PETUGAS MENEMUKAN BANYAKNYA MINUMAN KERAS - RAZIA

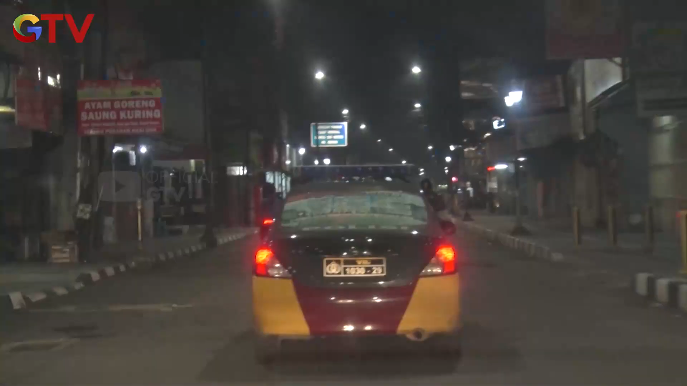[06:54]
Malam ini titik patroli awal sengaja menyambangi kawasan Surya Kencana. Kawasan pertokuan ini memang menjadi salah satu lokasi favorit para remaja untuk melewati malam di kota hujan ini.